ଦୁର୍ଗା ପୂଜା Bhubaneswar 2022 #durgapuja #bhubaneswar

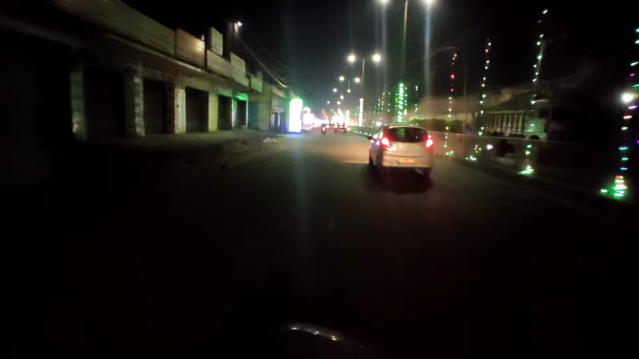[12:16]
ଆଗରେ ଆମର ଲକ୍ଷ୍ମୀ ସାଗର ଛକ, ଲକ୍ଷ୍ମୀ ସାଗର ଛକ ମେଢ ସେ ପର୍ଯ୍ୟନ୍ତ, ବର୍ତ୍ତମାନ ତାର ବର୍ତ୍ତମାନ ଗେଟ୍ ଷ୍ଟାର୍ଟ ହେଇଗଲା, ଦେଖିପାରୁଥିବେ